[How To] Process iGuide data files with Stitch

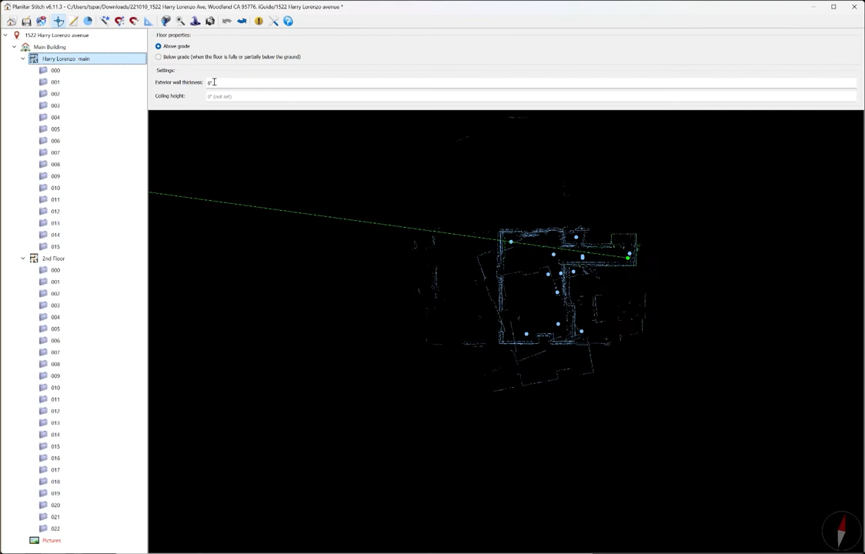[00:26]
and then I'm going to go through and make sure that all my wall thicknesses are set to six inches. Six inches is generally the wall thickness for most residential construction homes, and so that's what we're going to put there, and that will help get a better accurate measurement for the overall square footage. You can always bring a tape measure or a laser measure to your listing or your property that you're scanning, and you can measure it to get a specific wall thickness,
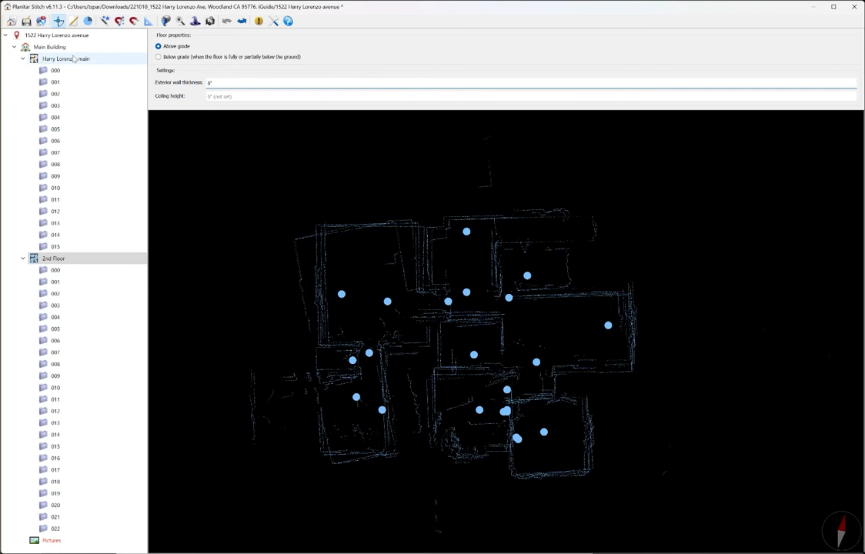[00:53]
but six inches is what we've normally put in, and that's what we're going to use. So the first thing I do is I set the initial pano. Usually this is right at the front door, and to do that we're going to right click, and then we're going to go set as initial pano. This is where the tour will start once it's been processed by iGUIDE. Next I'm going to go through each of these panels, and I'm going to hide any closet doors that are open.
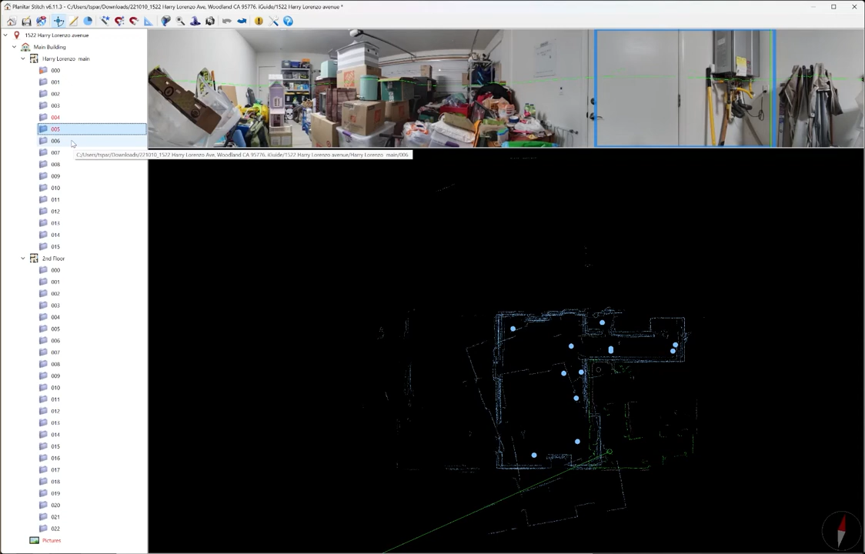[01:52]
To do this we're going to right click on the panel and hit hide an iGUIDE. If your client says, oh you know I wanted to see the garage, you can always unhide it after processing, but this is just to hide it so that it doesn't show up on the finish tour when it's presented to them.
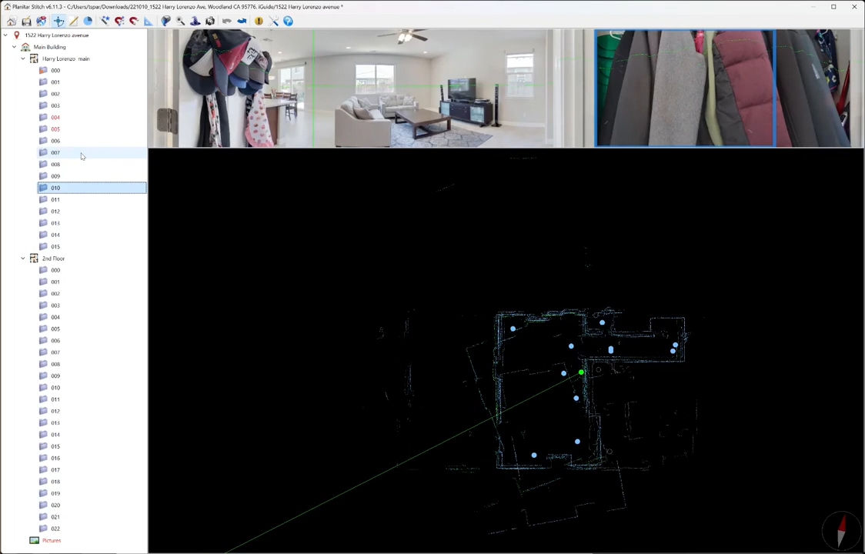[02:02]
I do wish that this window was movable so you could see the entire top and bottom of this panel. In order to see what's below or above this you have to use your mouse wheel and scroll up or down.
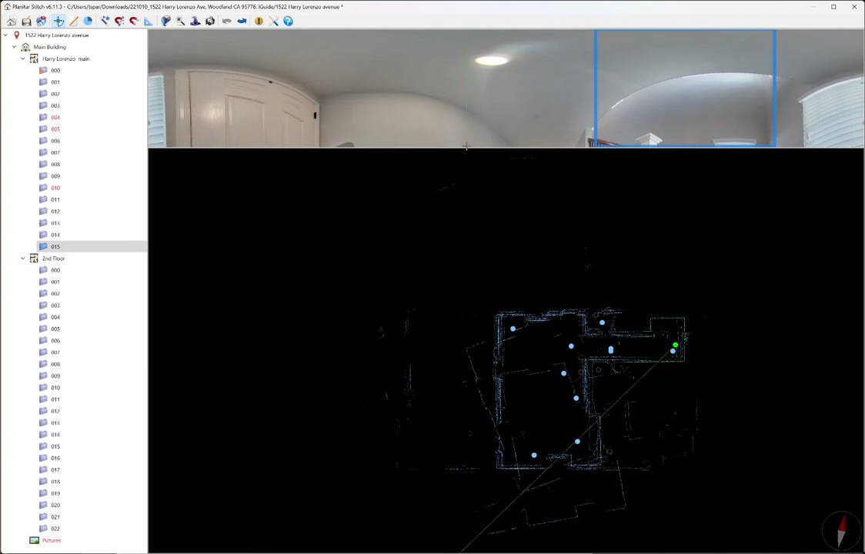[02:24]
I wish you could move this pane around a little bit to show more of it. We're going to go on the second floor here and do the same thing.
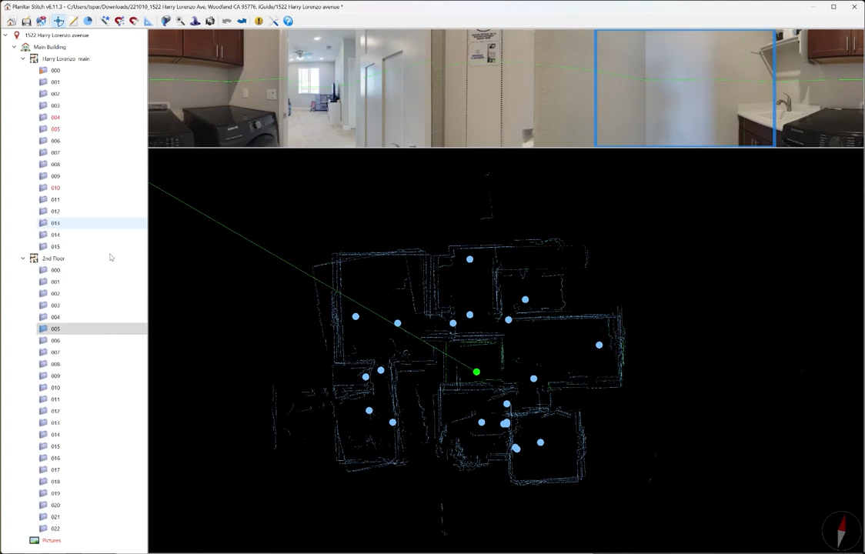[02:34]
I tend to leave laundry rooms in the scans or on the 3D tour.
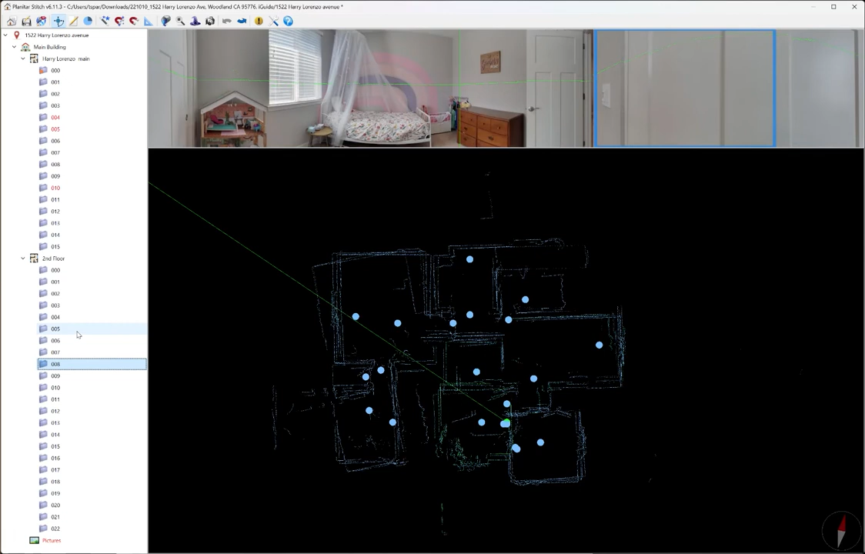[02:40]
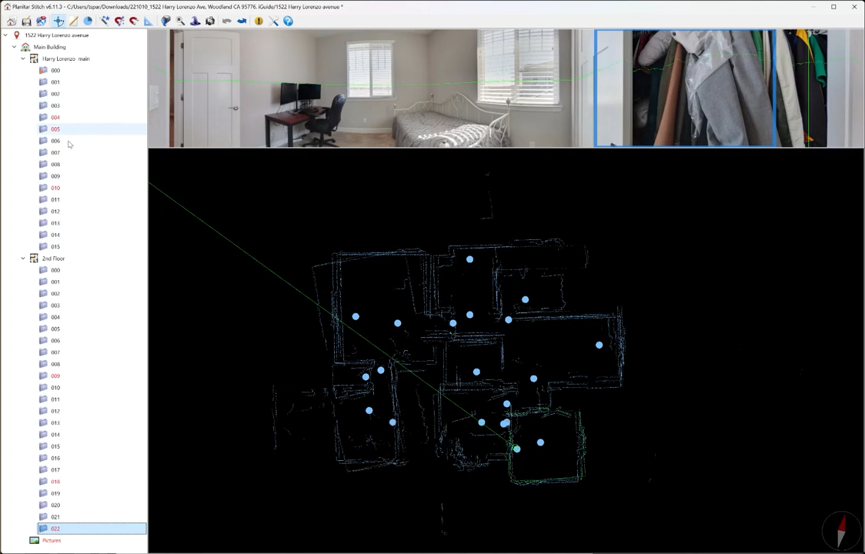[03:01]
Now once I have that all done I'm going to go and make sure the floor labels are correct. So I'm going to change this and call it first floor.
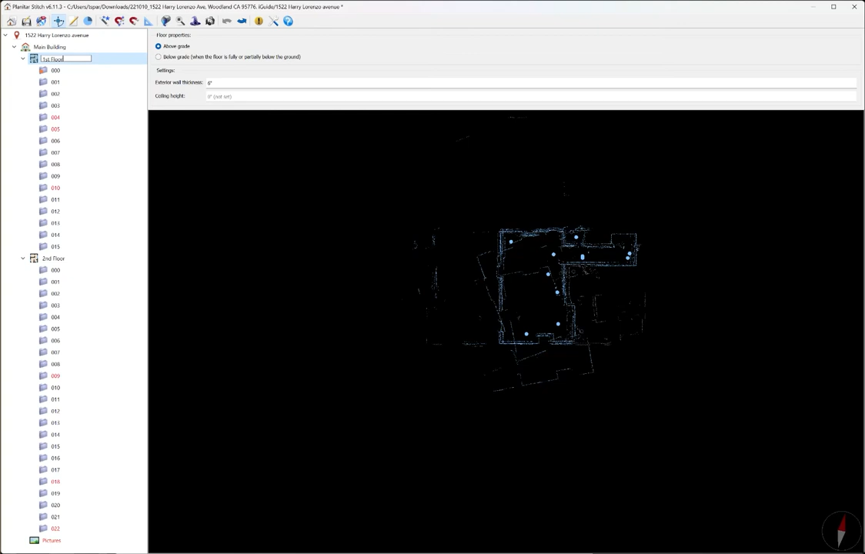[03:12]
And this one is fine at second floor. Now as you can see this data, if we zoom in on it,
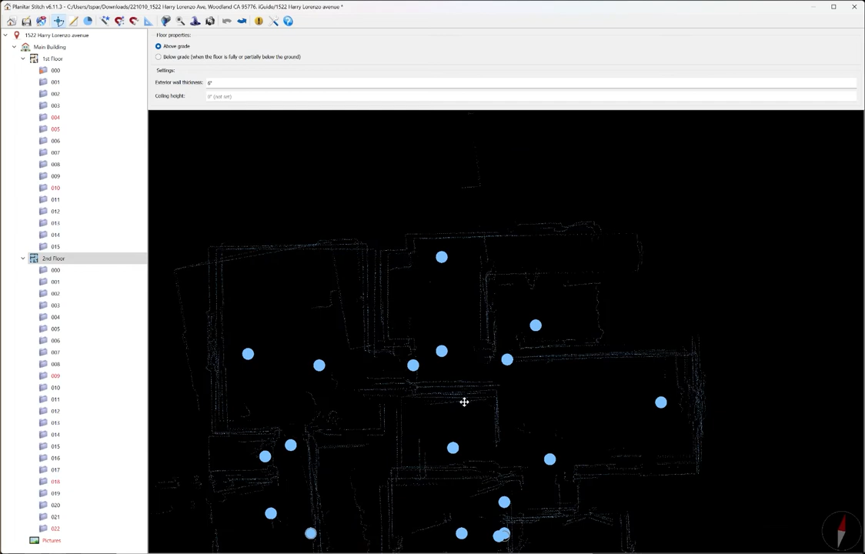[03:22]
the lines are all over the place and this should look like a cleaner version of a floor plan. But right now there's some misalignments. There's one here and there's several. Same thing on this floor. There's several misalignments. And so we're going to try to correct this. There's a couple ways to do this. We can click on the pano that's misaligned. You highlight it and this changes color. And then you can use your right mouse wheel and hold it down
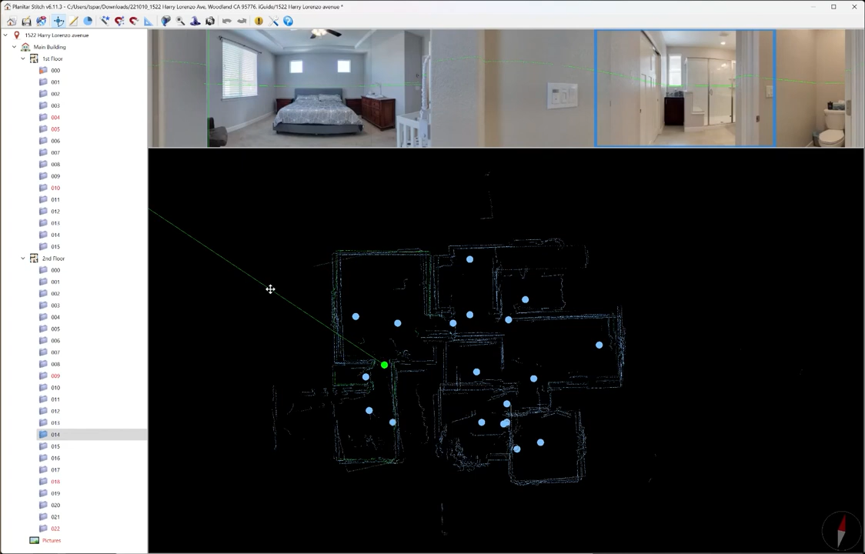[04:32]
That looks okay. Let's go to the second floor. And I'm focusing on this one first. We're going to rotate it, drag it into place. Now, let me get this one right here. Rotate it and put it into place. If we wanted to, we could probably complete the stitching process and send this to iGuide. And they should be able to process it normally. But I like to take it a little step further and clean up these lines. How I'm going to do that is, I'm going to use this Arrange All Scans tool. And I may be using this incorrectly or use it different than others, but this is what I do.
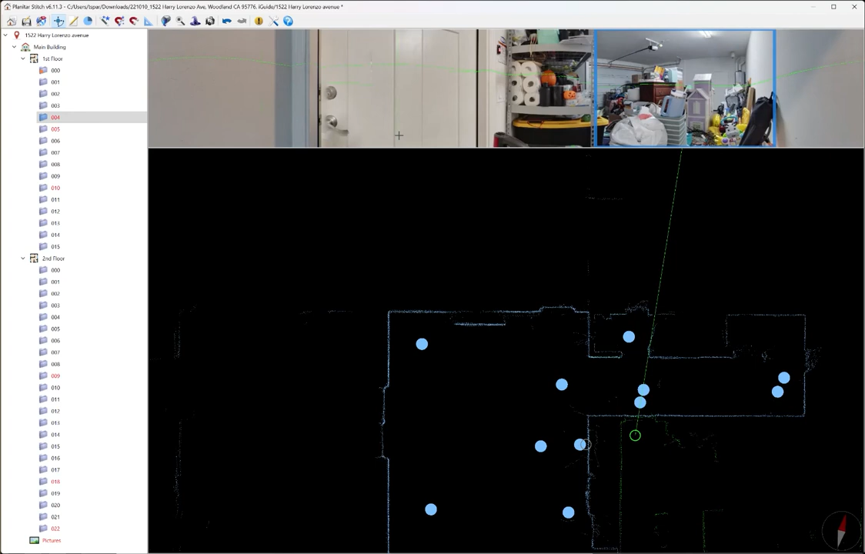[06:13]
So I'm going to drag it over and line it up. And that's where that goes. Another way you can tell is where this arrow meets this area right here. Up here is in the same spot.
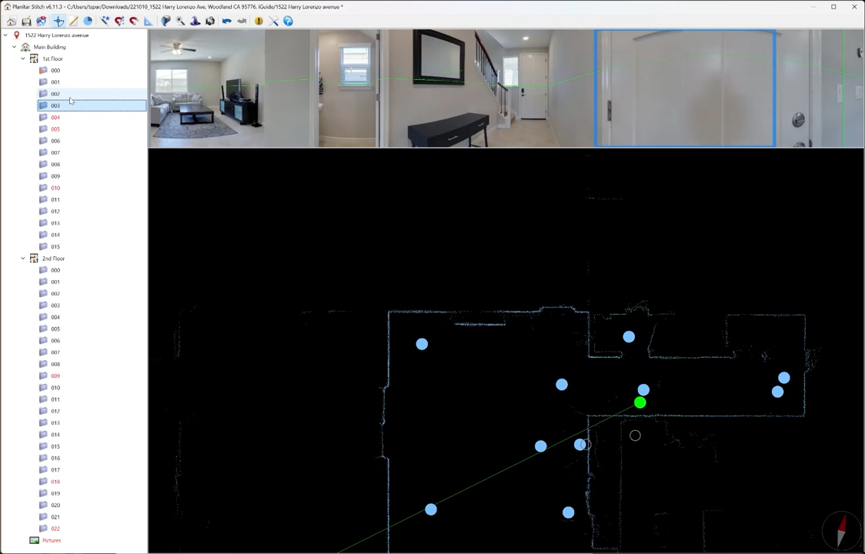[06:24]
So if we go to the scan before and we put the arrow on that same door, it also is going in the same spot right here. And that's how we can tell.
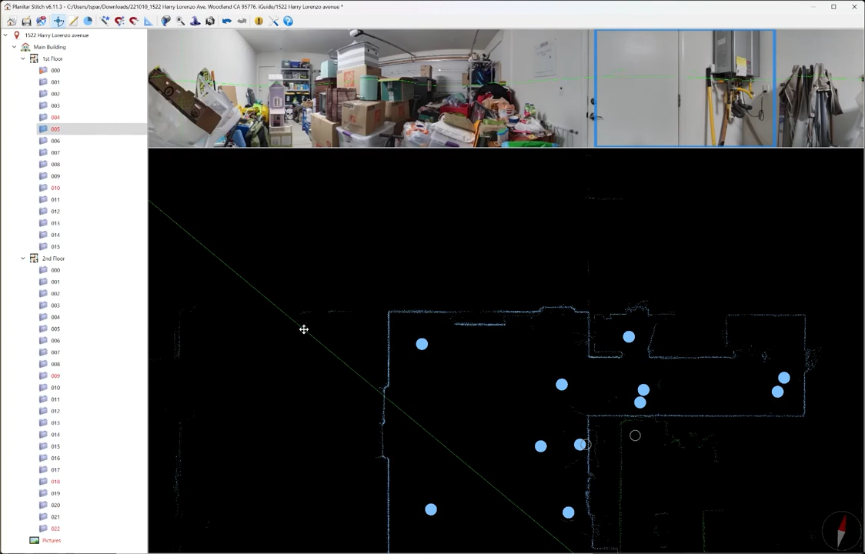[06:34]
So that looks pretty good. You can see the lines are nice and tight.
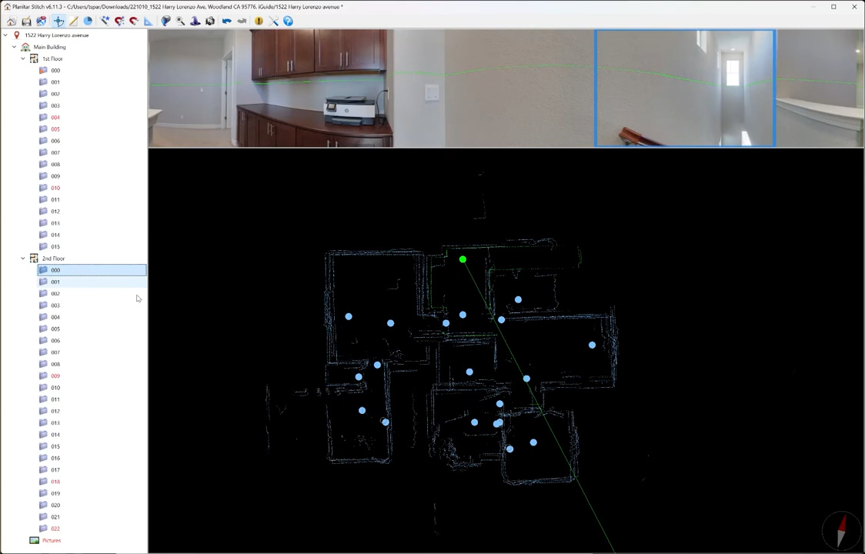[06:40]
When you click on the second floor, it looks like a hot mess again. So now we're going to do the same thing here. We're going to arrange all scans.
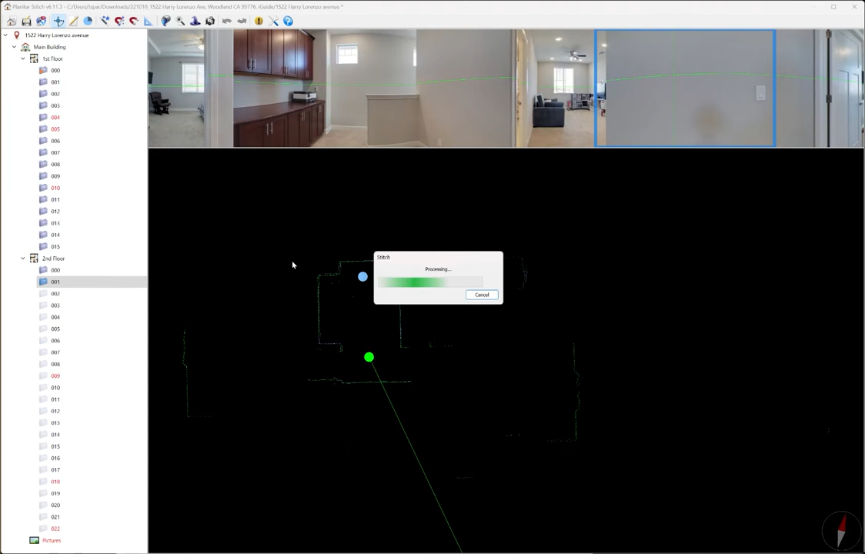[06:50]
If it had scans all over the place, this one's here and this one's there, and it just doesn't know what to do, and you don't like how it arranged it, you can hit control Z and that will undo everything.
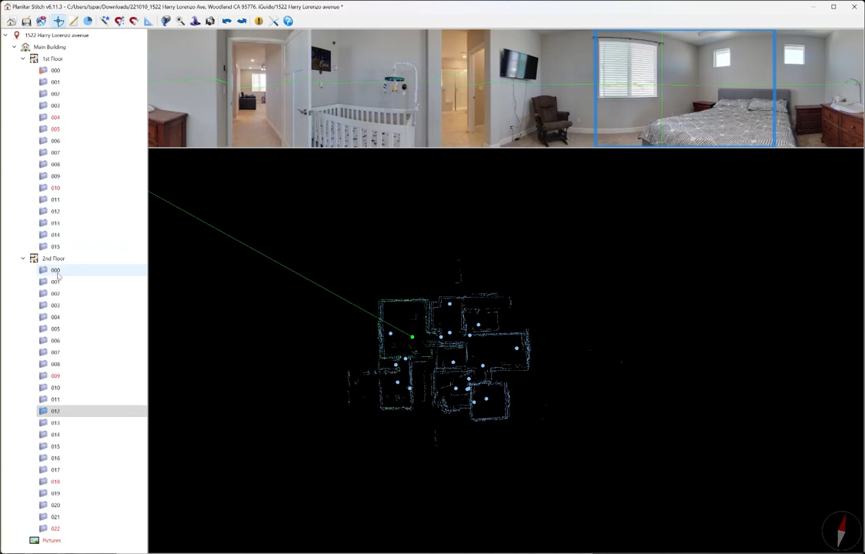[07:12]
So now we're back to where we were and I'm just going to arrange it again. Now I think this looks pretty good. All the lines are nice and tight. None of the rooms seem out of alignment. I'm just going to go ahead and double check.